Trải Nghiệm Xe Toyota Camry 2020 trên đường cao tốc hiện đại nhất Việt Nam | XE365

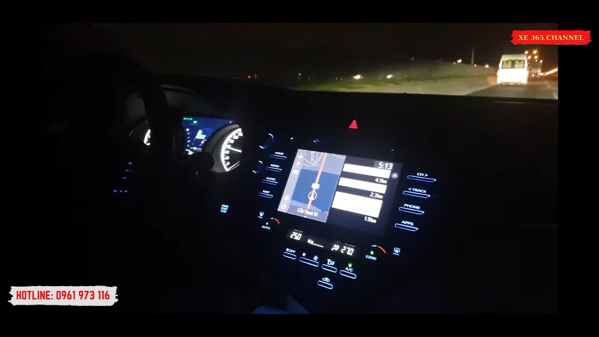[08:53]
Mặt hình DVD được trang bị trên chiếc Toyota Camry 2.5Q này. Thì ngoài các chiếc năng như là nghe nhạc, kết nối Bluetooth, nghe USB.
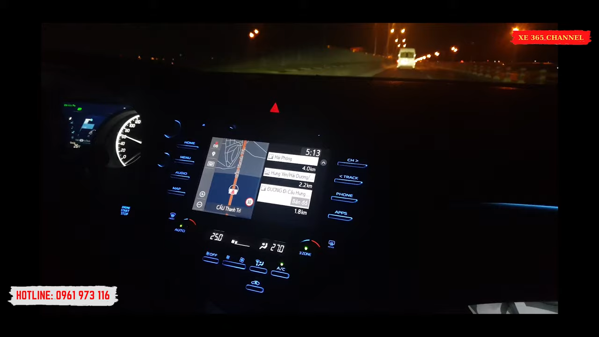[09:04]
Thì Toyota Camry 2.5Q này được trang bị hệ thống là định vị dẫn đường, như quý vị có thể thấy trên màn hình đây.